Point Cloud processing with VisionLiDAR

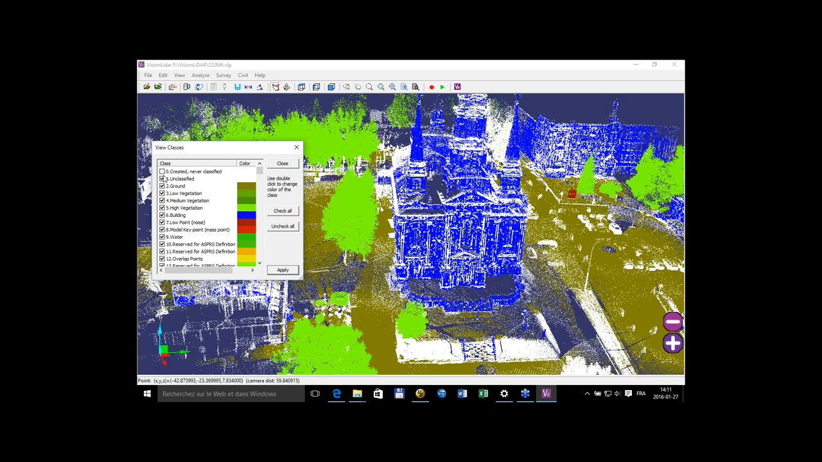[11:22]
This is quite useful also if you want to classify vegetation and noise to help you with your navigation. So if I wanted, I could only see, well,
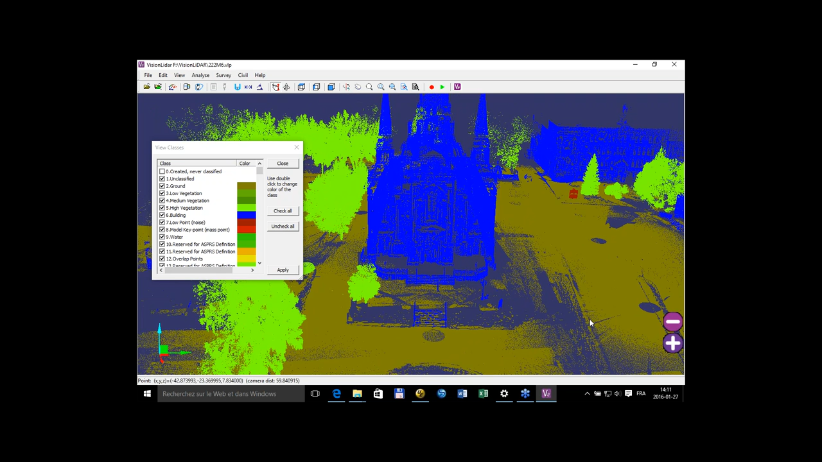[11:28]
my buildings and vegetation like that, or else I could uncheck all and just see my ground data, which is quite useful if you want to do some terrestrial surfaces of your work and do contour lines or such.
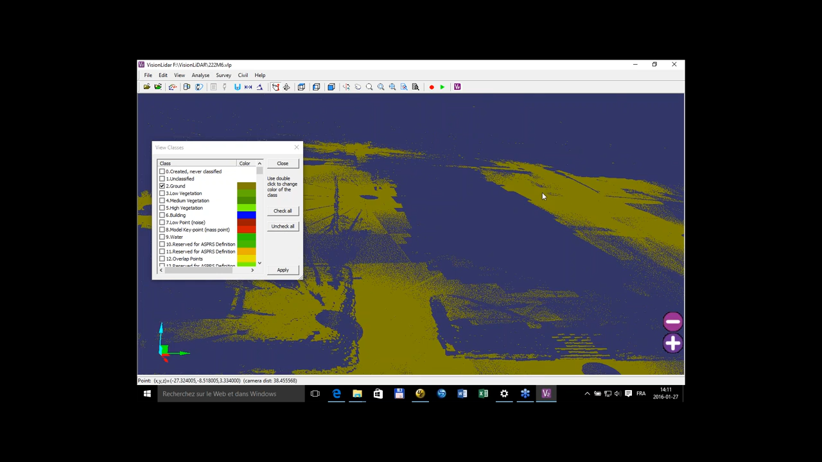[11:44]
You can verify that over here, or if you want, you can also, well, actually see the buildings like that.
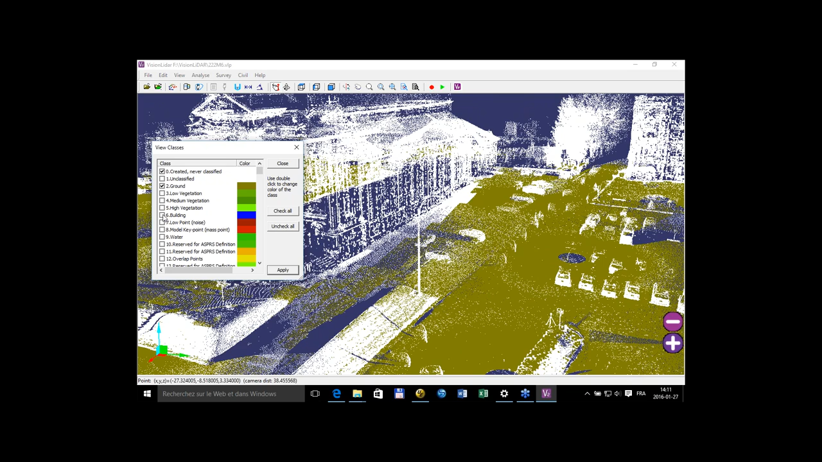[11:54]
And if I go on the parking lot over here,
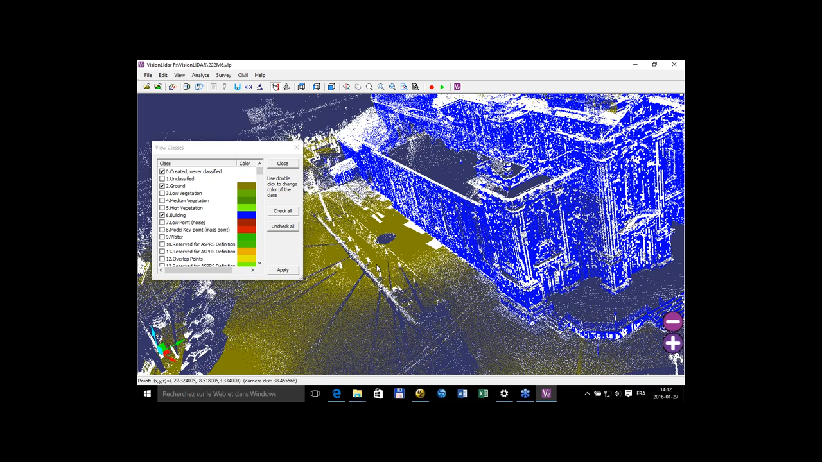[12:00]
I can see my parking lot without the vegetation, or with or without the vegetation like that. Which is kind of useful if you want to see your project in different angles.
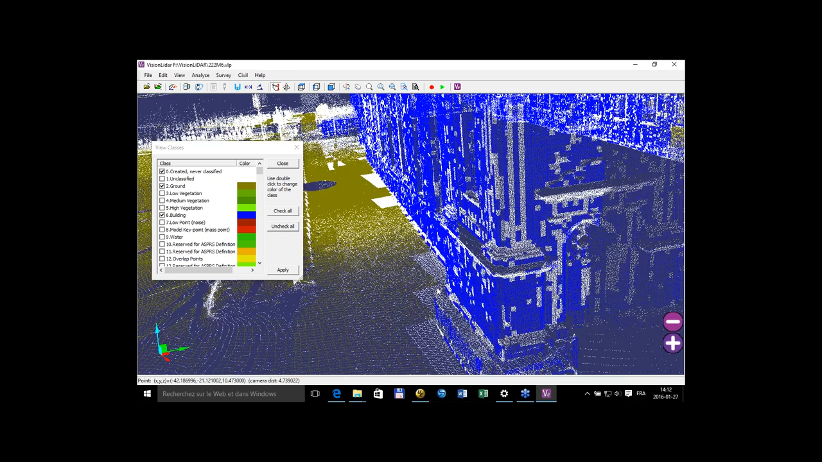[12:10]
And as I said, we have some automatic classification that can be done.
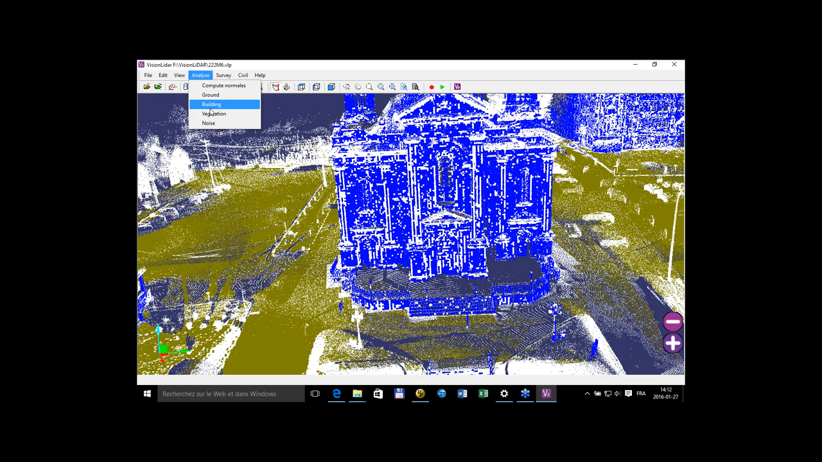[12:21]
We're here for ground building, vegetation, and noise.
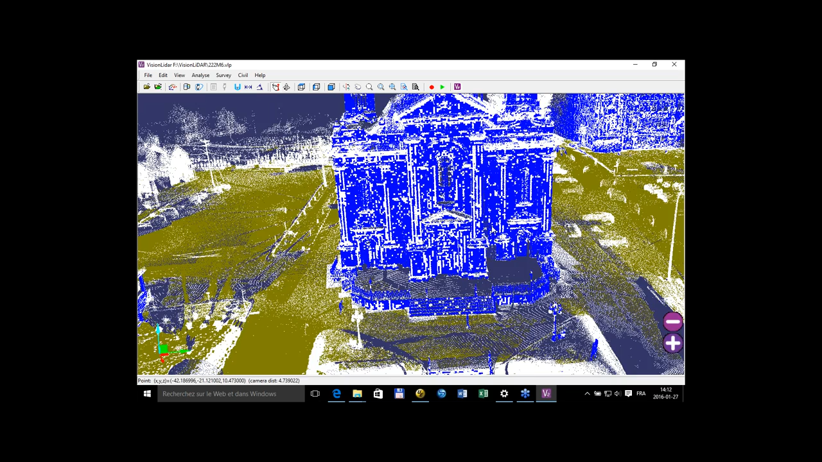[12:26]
We could also manually classify some data if you want. If you wanted,
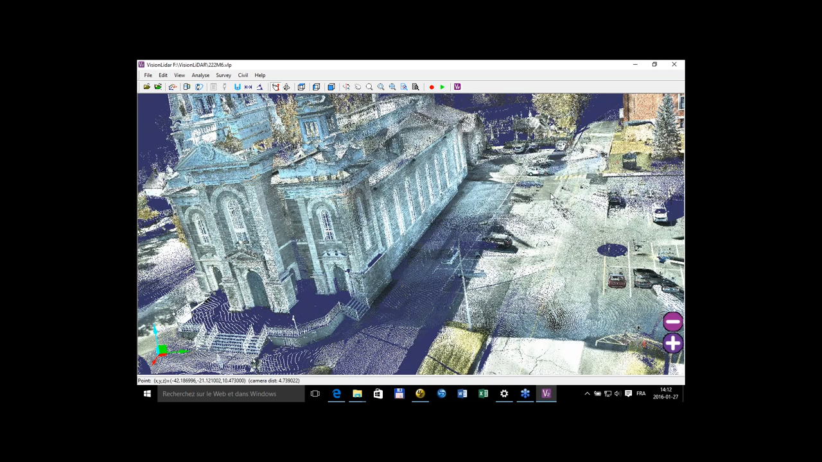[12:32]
either classify or delete some points in our point cloud.
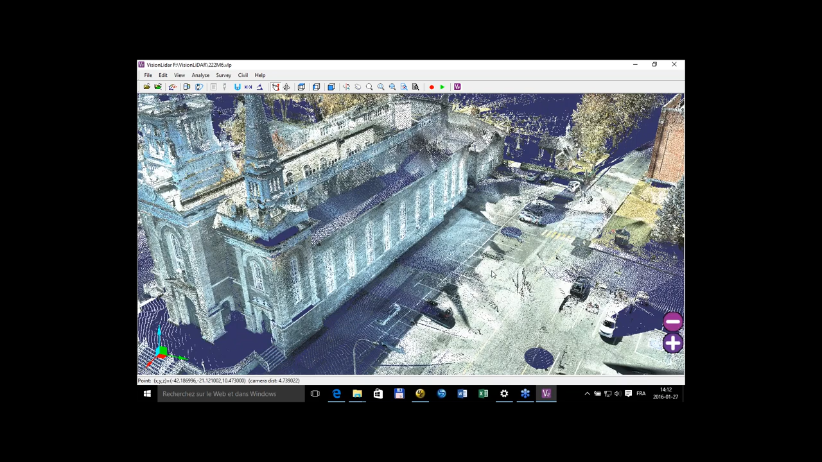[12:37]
So what I can do is actually, if I do a little fence around this car over here, I'll have some options that will come along with this polygon that I've just made. These different operations will be either to delete every point that are present within that fence that I've did, or on delete them, because we keep the original file in mind.
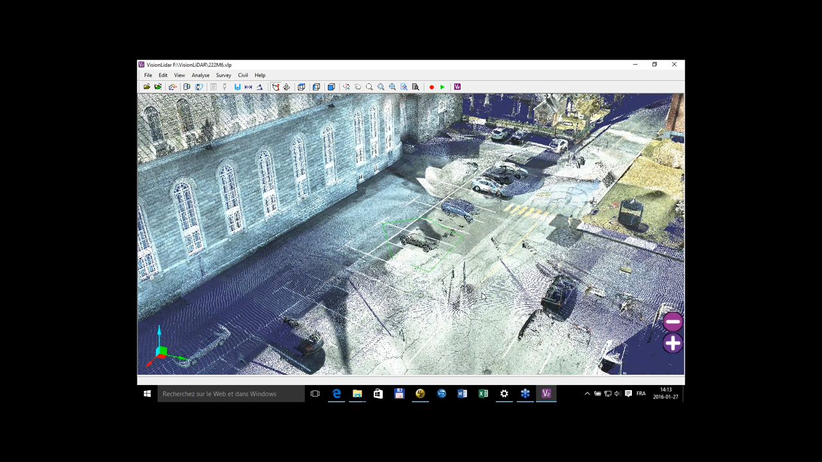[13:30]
to re-put the points that we already deleted in a fence like that. We can also reclassify them, or create a surface from those points – from the points of this over here, which is – that's strange.
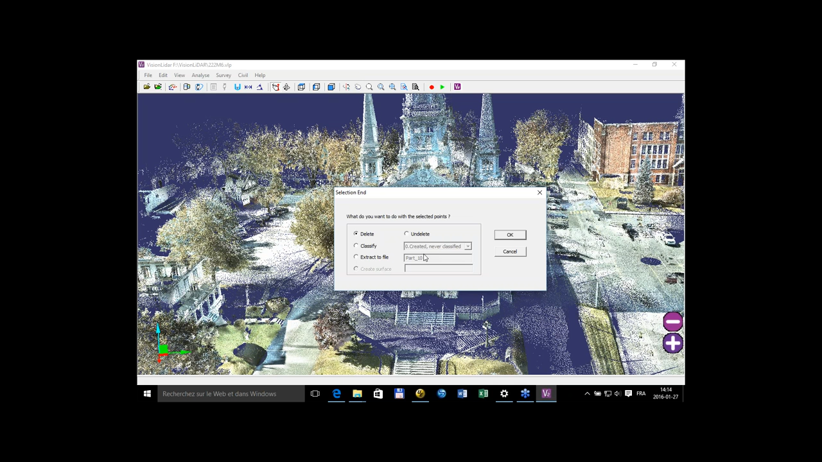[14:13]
extract the file as another part of the file, as another point cloud directly, or create a surface from it.
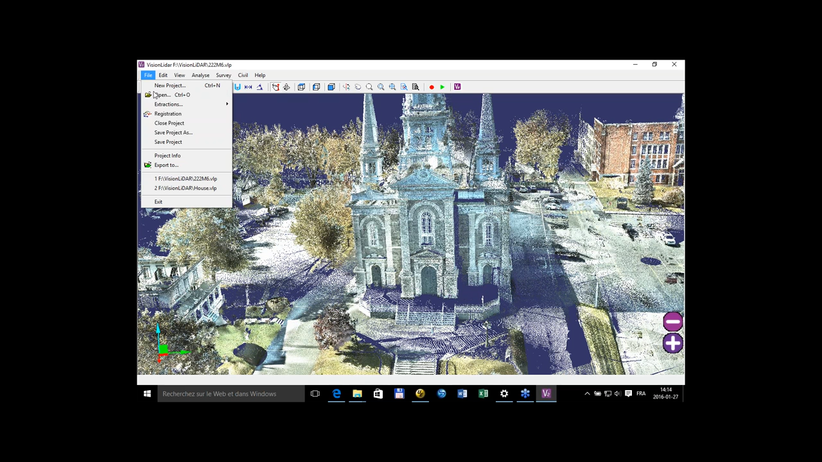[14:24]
So if I go take the – I'll remake the manipulation
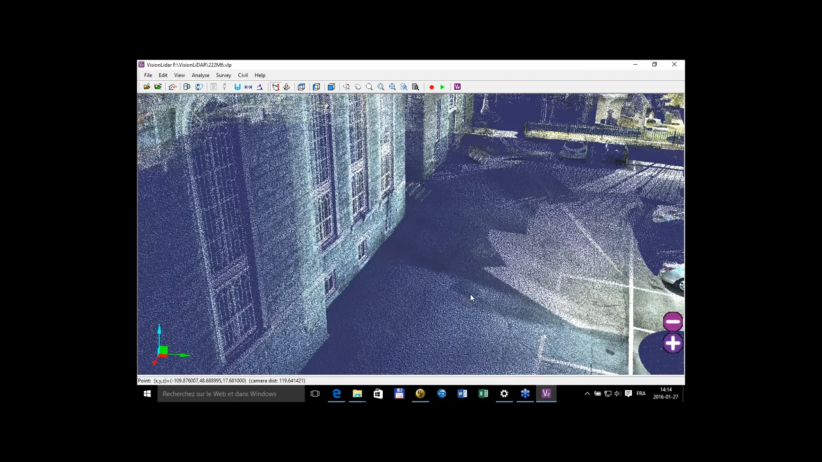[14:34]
– so mainly what I want to do is extract these these points here, and I'll get rid of the auto,
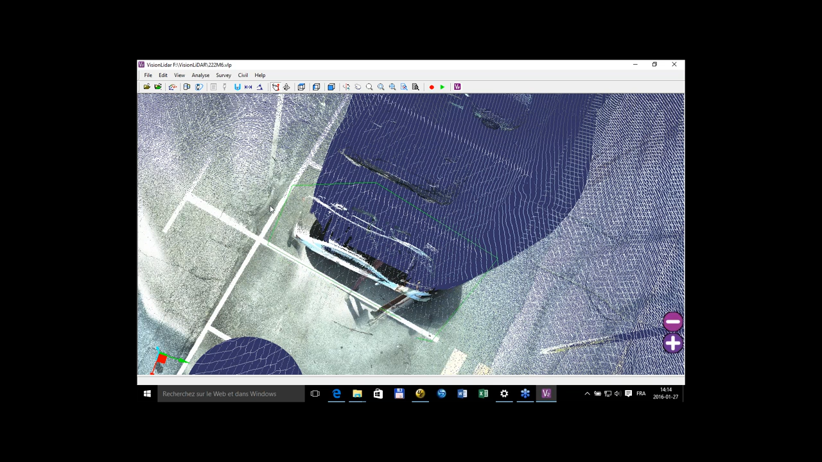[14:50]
the car, sorry for that misspelling, the car over here. So what I can do is extract the file as a part of the point cloud,
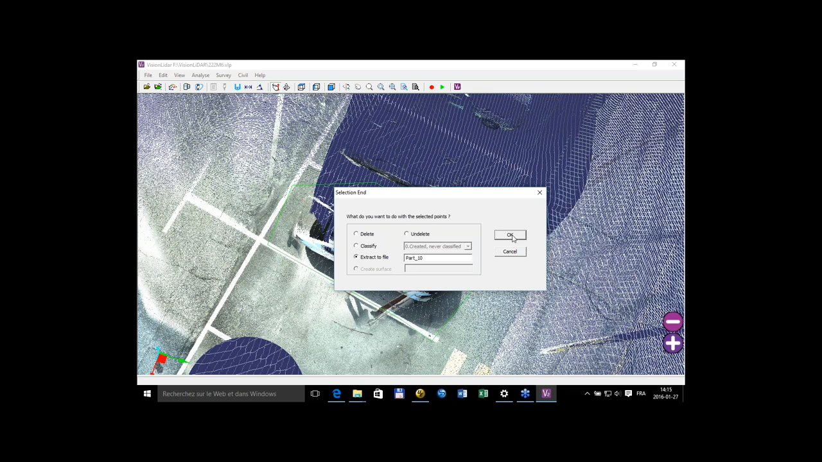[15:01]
and it will be an entirely new point cloud.
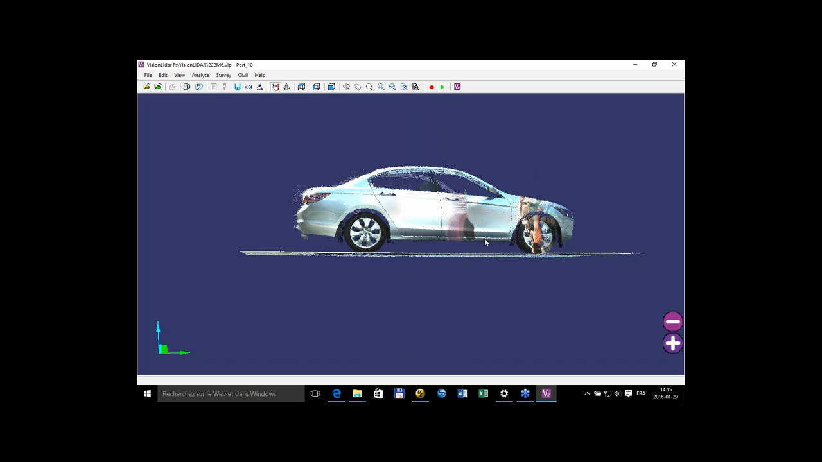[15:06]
So I can work with this point cloud as I want,
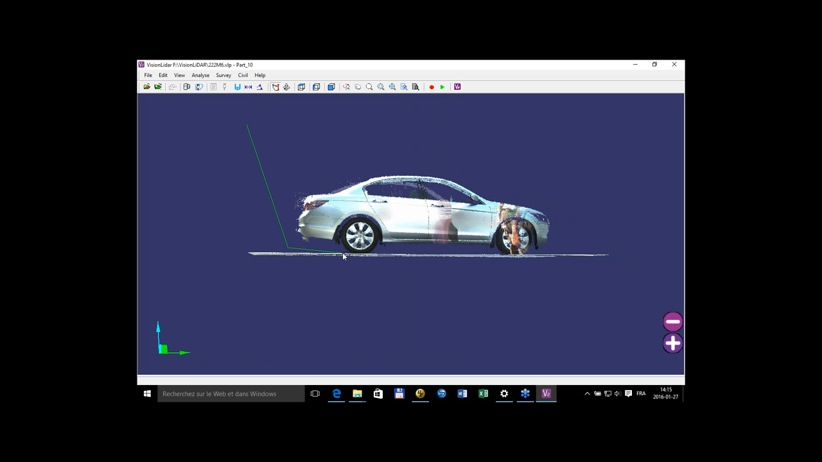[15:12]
I can bring, as I said, the car over here. I could classify it as noise points or anything else,
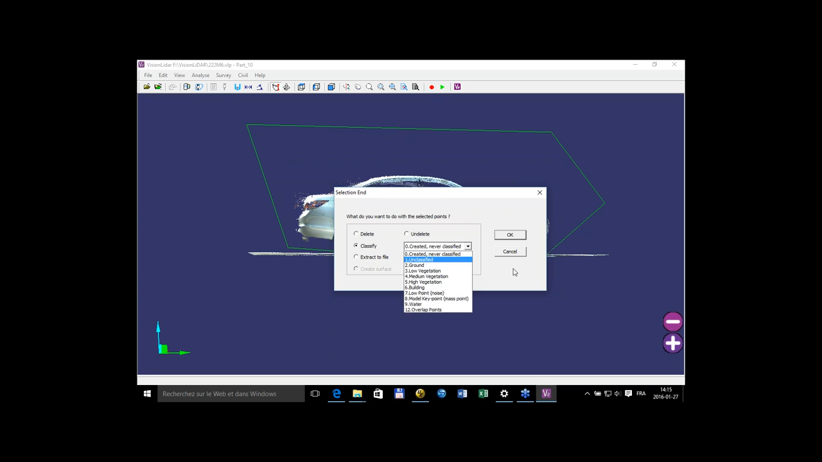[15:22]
or I could delete them entirely. And once it's done, the main extraction – the main point cloud ain't affected yet. So we can have more than one scenarios like that.
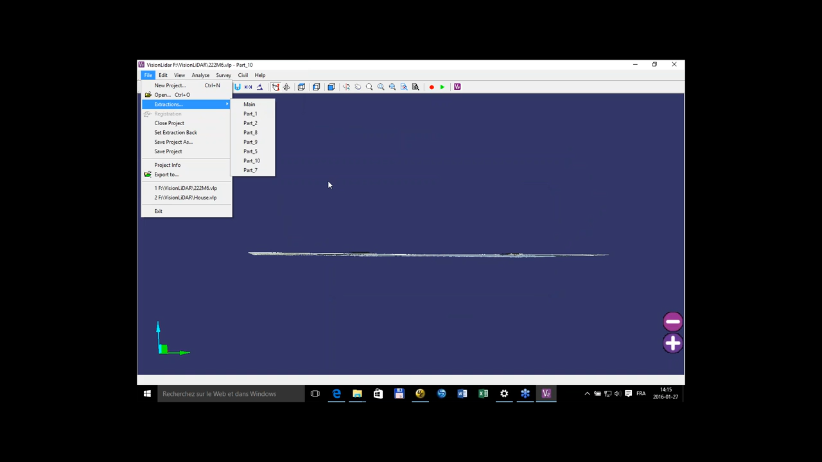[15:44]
I could classify parts of it, or delete parts of it, and once I'm satisfied with one of these scenarios, then I'll take that scenario back and set the extraction back. So once I do this,
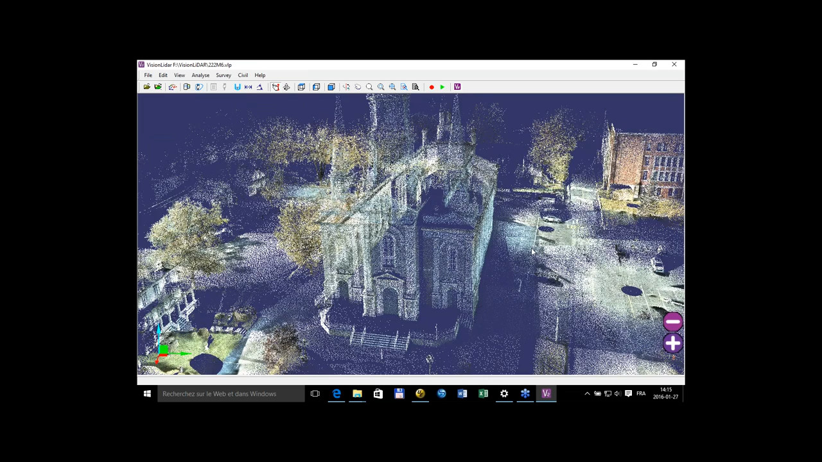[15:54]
the car is entirely gone from my point cloud,
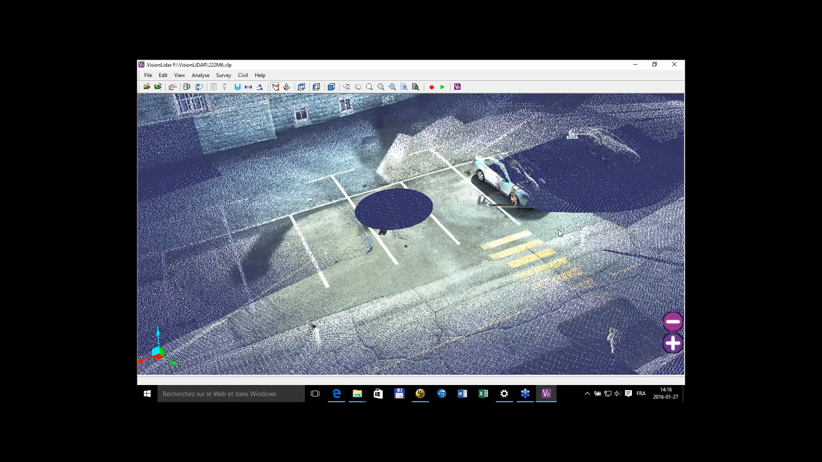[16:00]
right here.
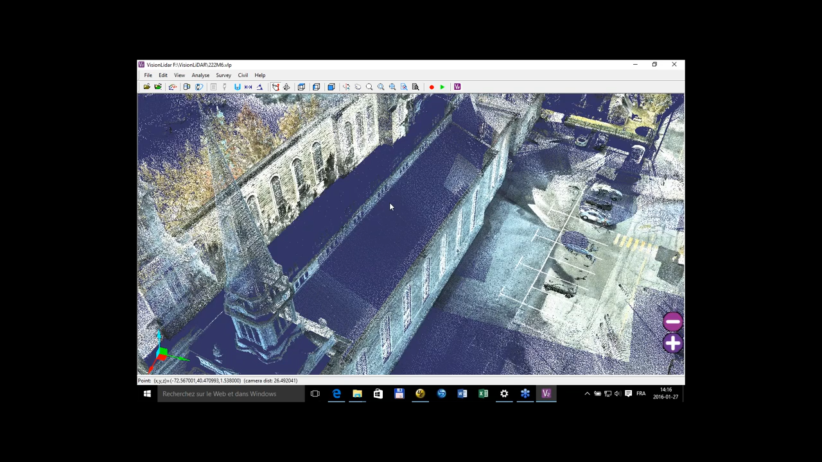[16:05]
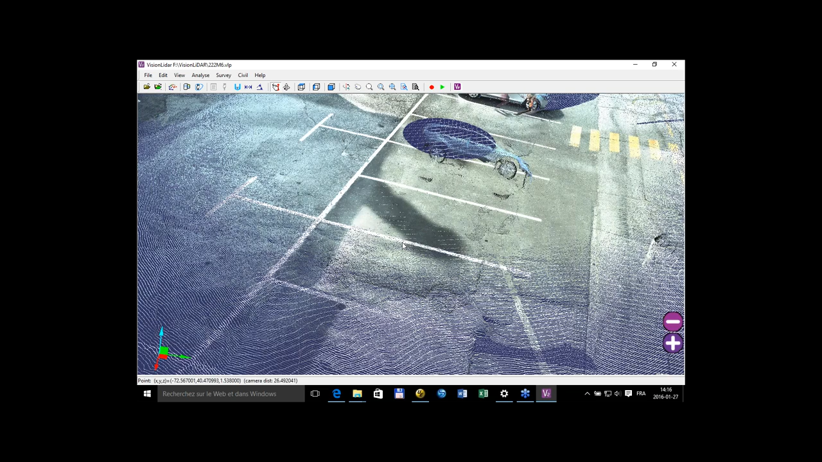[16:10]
So there's only the shadow left of the point.
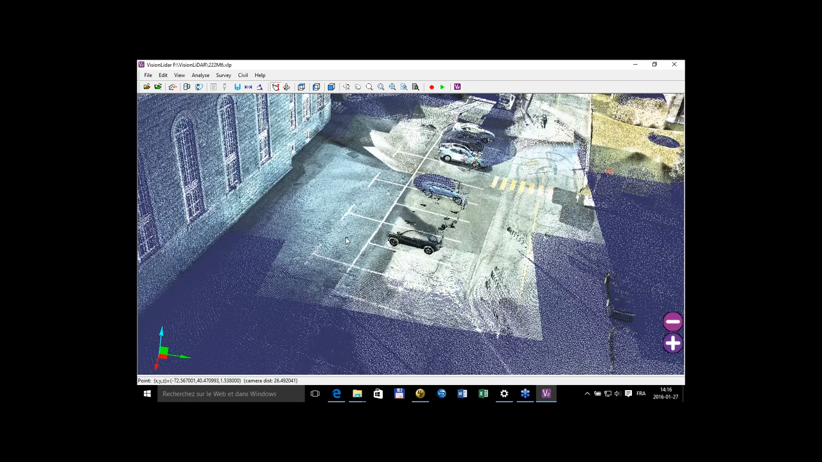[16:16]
So we can work either, as I said, we can analyze the whole sector, and we can also analyze with this limited radius. So if you're working with very large files, and you only want to do parts of it to accelerate your treatments, you can limit your radius.